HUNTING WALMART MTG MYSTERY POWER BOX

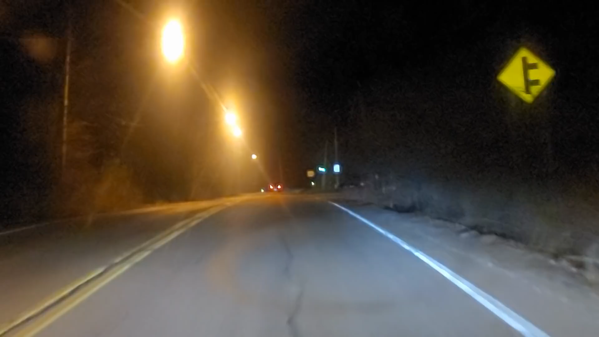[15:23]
Other than a bunch of glare and just the back roads. That's a little thing. This looks more like a Kmart than a frickin' Walmart, but it's whatever.